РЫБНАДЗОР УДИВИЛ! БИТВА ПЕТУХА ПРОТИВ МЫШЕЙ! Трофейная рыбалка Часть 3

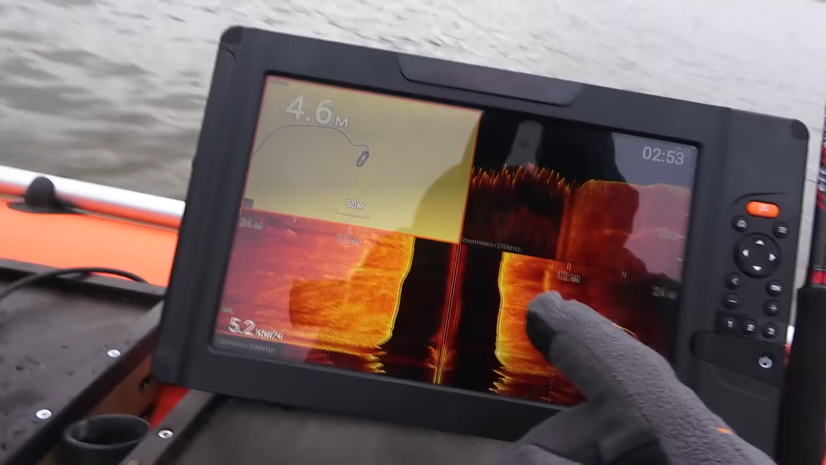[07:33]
On screen: depth 4.6 m
И начинаем смотреть в структур-сканер и на карту отмечать какие-то рыбы, коряшки. Вот у нас два эхолота, один у Евгения, девяточка.
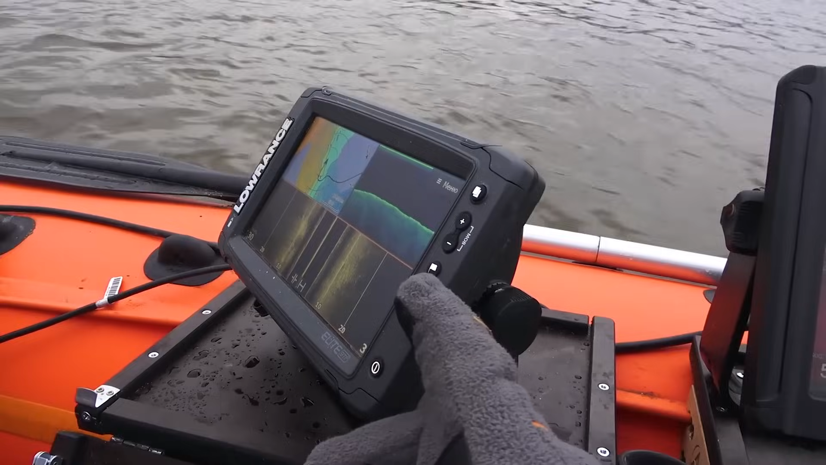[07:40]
Он смотрит у себя, я смотрю у себя, сравниваем, подсказываем, выбираем рыбок интересных и ловим.
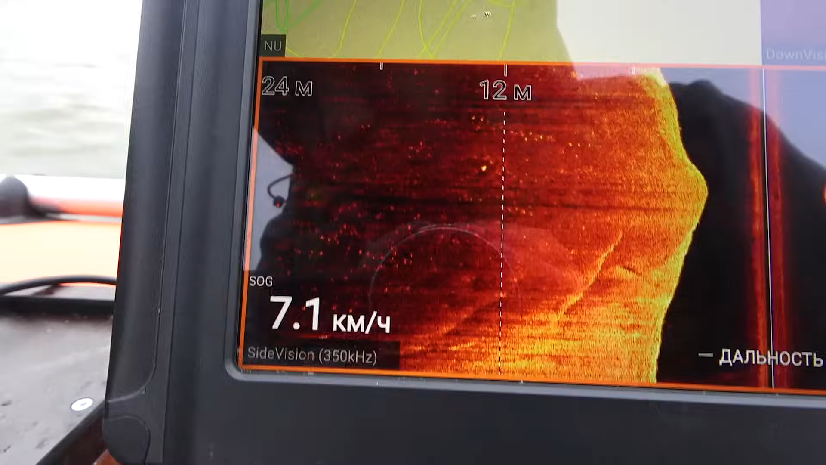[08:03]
On screen: speed 7.1 km/h
Вот мы начинаем идти, и вот здесь вот видим много мелочи, вот она прям натыкана. И вот крупненькая, типа щучки, может быть, стоит.
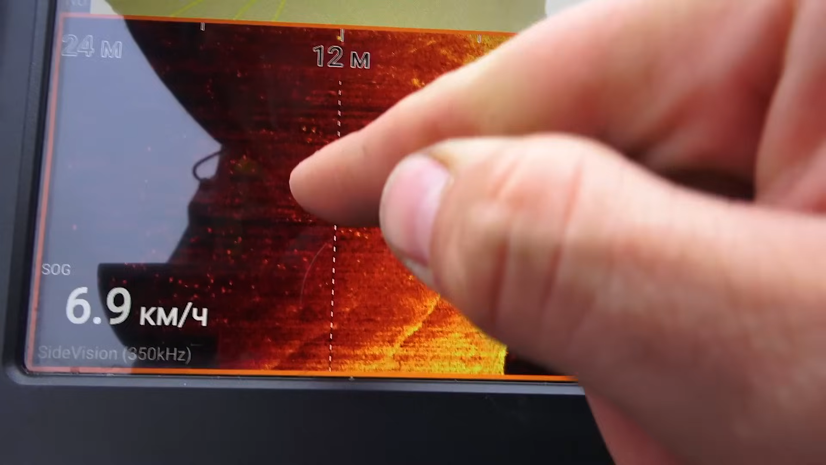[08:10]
On screen: speed 6.9 km/h
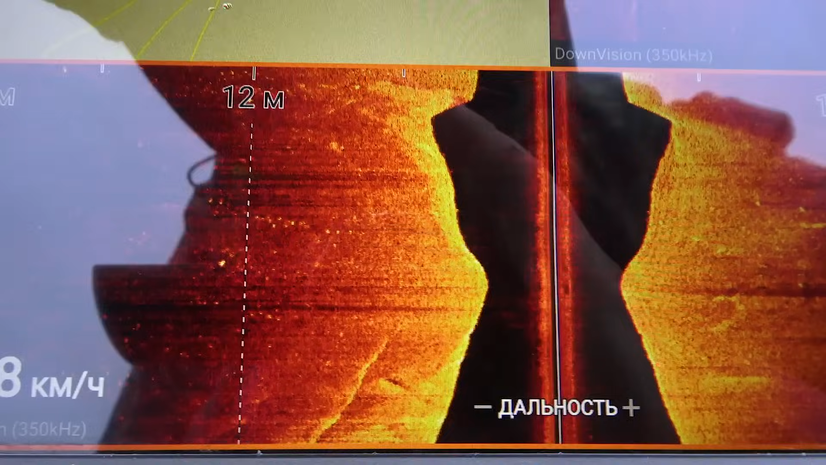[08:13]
То есть вот по этим, как бы, меткам мы смотрим, находим вот коряшки с какой-то вот щучкой, с крупной рыбой.
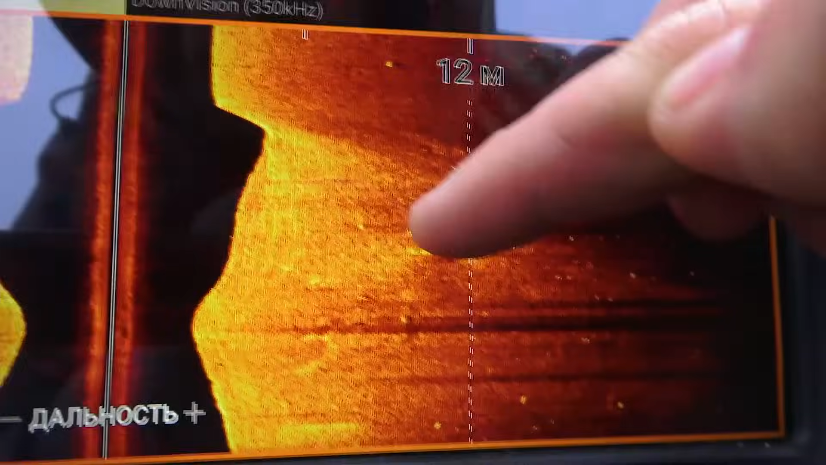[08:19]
Вот, и ориентируемся по этой мелочевке.
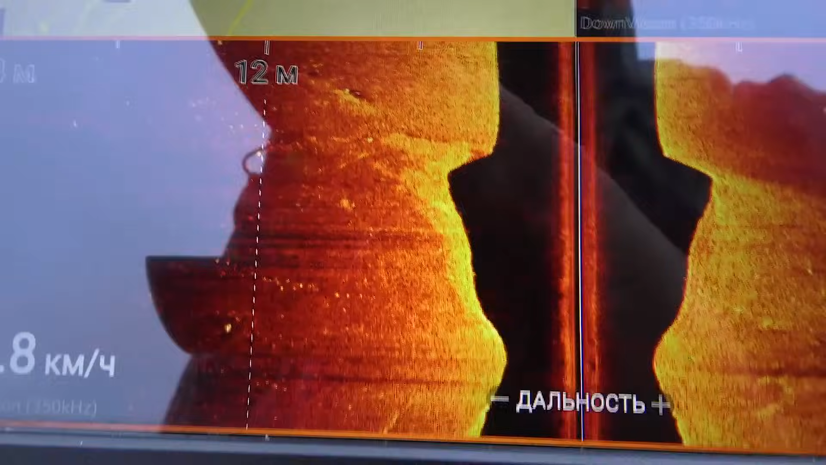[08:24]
Отмечаем на карте все перспективные. Вот, вот, тут, наверное, щучка вот тут стоит.
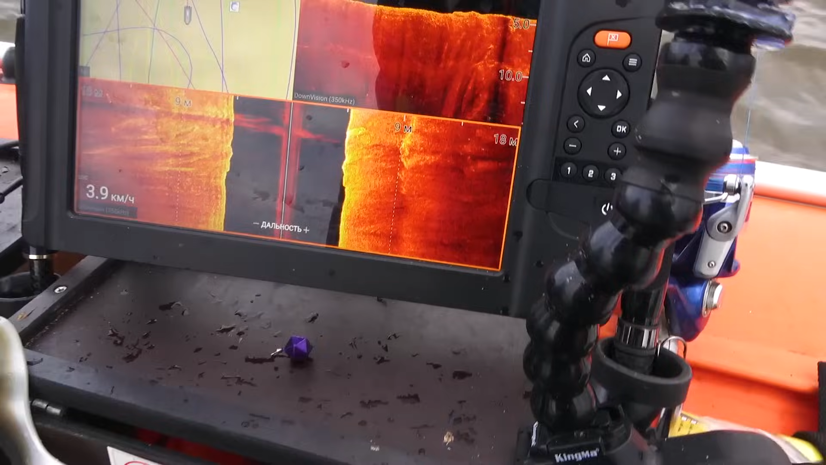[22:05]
Еще вот так вот мы сканируем, ищем возможные варианты.
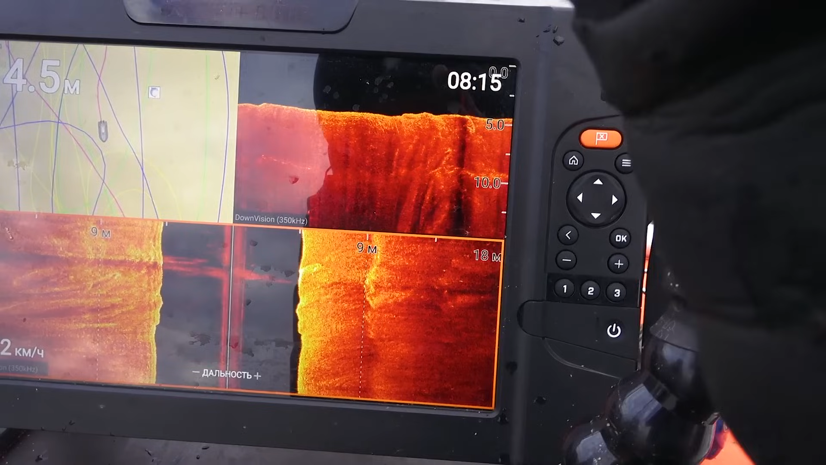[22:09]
Пока что рыбы что-то не особо.
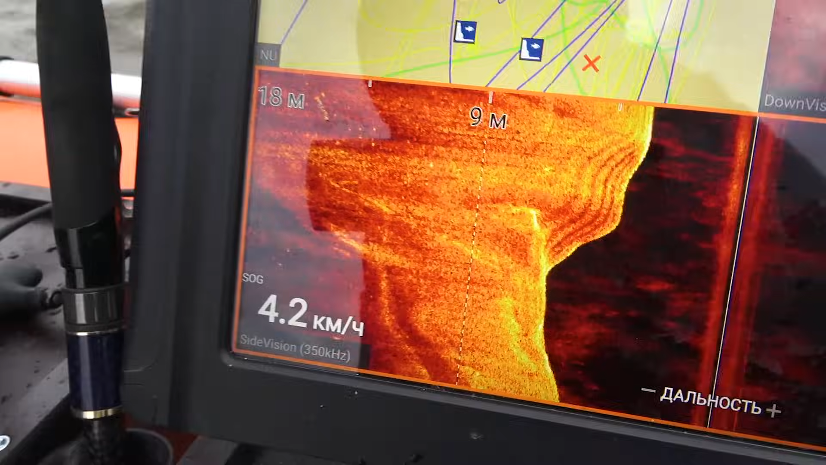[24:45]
On screen: speed 4.2 km/h
Здесь вот пель пошла берега, мели.
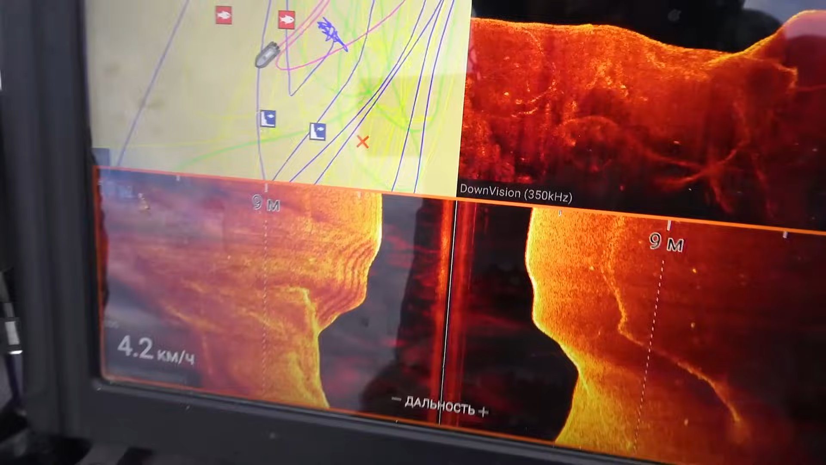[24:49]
пастушков нету, должно быть щука стоять, нету.
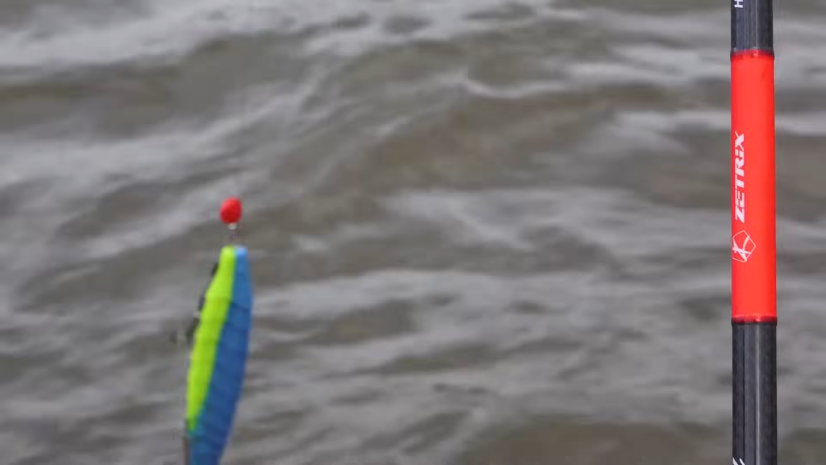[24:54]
Бросаю? Да. Оп. Ну, все, бросил посреди снова. Что, нормально стали? Да, пойдет. Отлично. Вот она, щука.
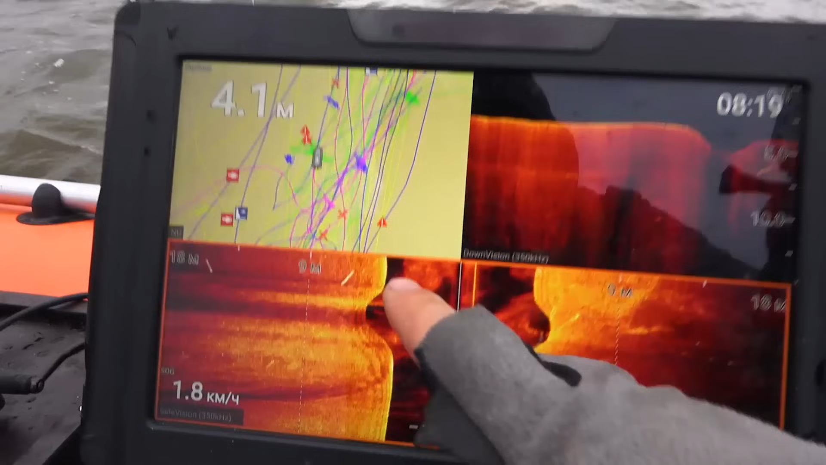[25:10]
On screen: depth 4.1 m, speed 1.8 km/h
Сейчас мы ее поймаем.
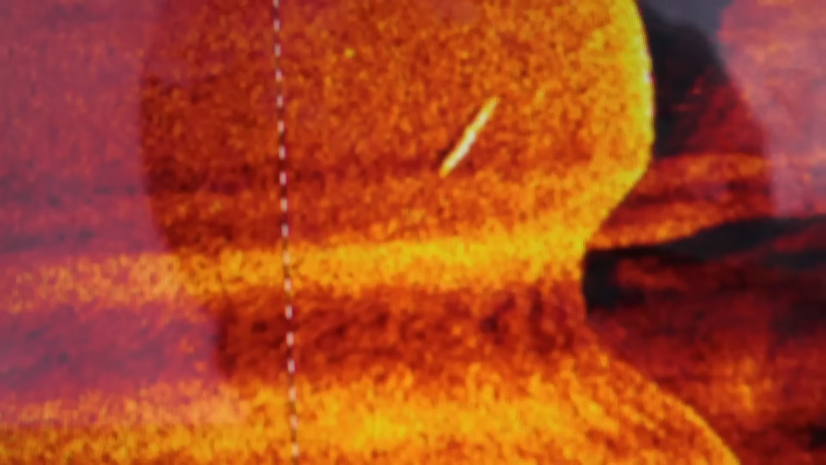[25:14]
Вот, ребята, вот так вот выглядит щука.
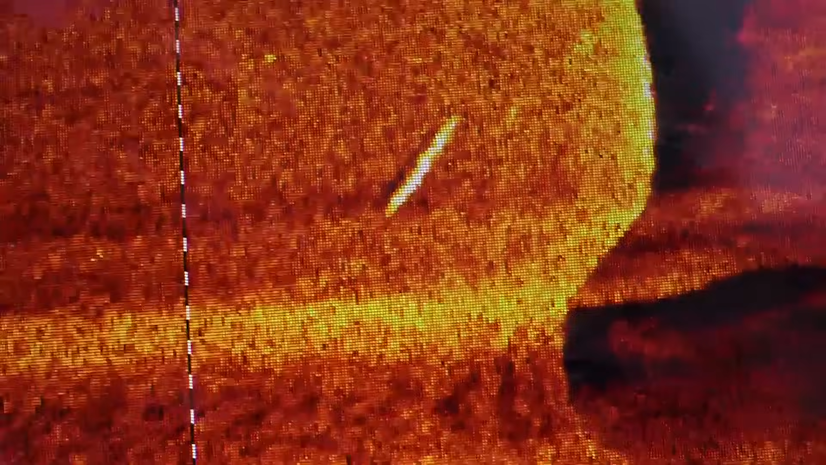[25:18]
Примерно на 4, 5, 6 килограмм.